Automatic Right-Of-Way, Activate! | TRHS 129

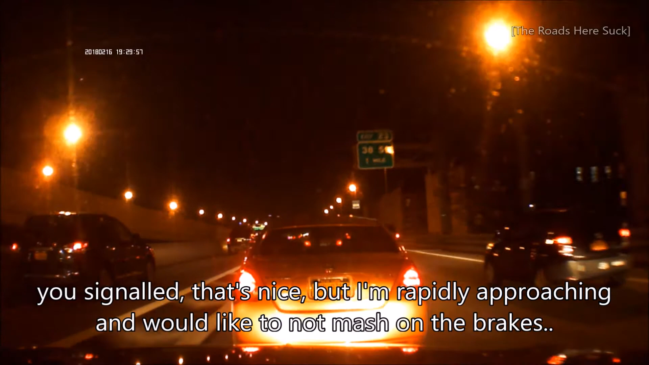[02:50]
Oh, it's this one motherfucker? Wow. Why is he driving like 2 miles per hour? What the fuck is that shit? Why the fuck is this guy busting across the lanes?